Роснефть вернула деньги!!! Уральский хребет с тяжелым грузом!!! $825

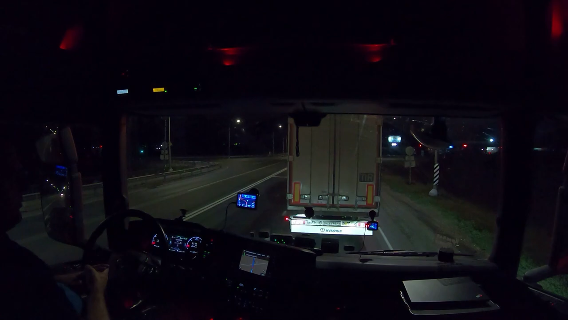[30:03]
По-моему, даже дорожная сеть есть. Нет, за деньги станем, без разницы. Тут сервис. Ну, вообще, все, что на Сауральском тракте, все то же самое. Сервисы, запчасти. Изменения машин. Или приложить.
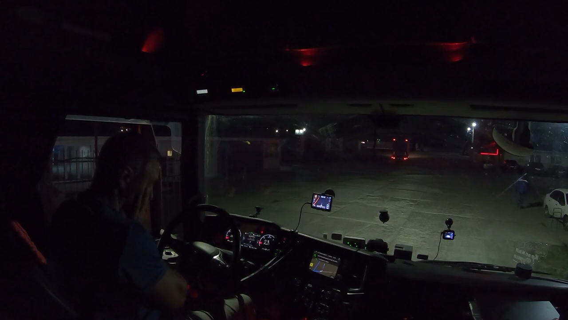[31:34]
Дорожная, дорожная. 3250 километров отсюда. Так, налево, вон, в той будке, там на вырез, там два места есть, давай. Хорошо.